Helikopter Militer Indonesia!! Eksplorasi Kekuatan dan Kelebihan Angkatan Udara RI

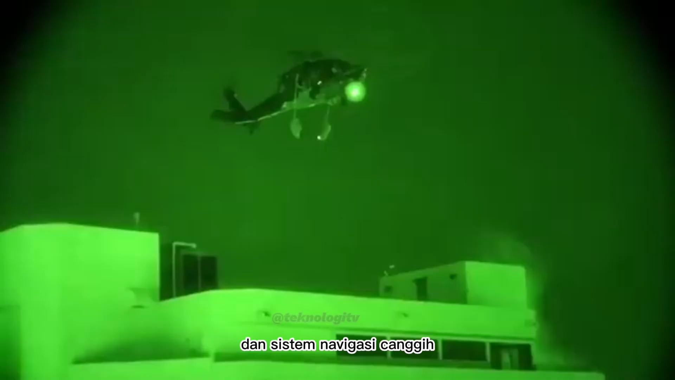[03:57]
Kemampuan penglihatan malam dan sistem navigasi canggih memungkinkannya beroperasi di berbagai kondisi.